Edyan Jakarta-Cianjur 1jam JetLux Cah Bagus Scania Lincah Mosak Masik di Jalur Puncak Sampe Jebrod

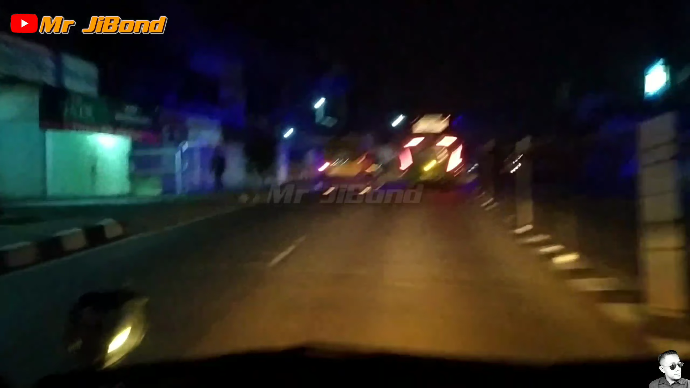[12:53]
gas terus good oh nurun ini apa naikin dia gak ada sewa oh gak ada kosong ini kan andalan sewa juga kalau siang tinggal bunyi-bunyi bodak-bodak lagi enggak he he langsung aja
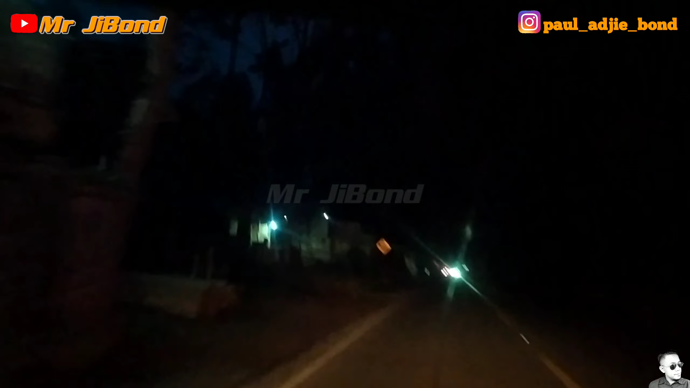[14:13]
kumpulin tenaga buat di sekolah negara oh iya ngeliat nolat nolat wah iya nanjak iya kan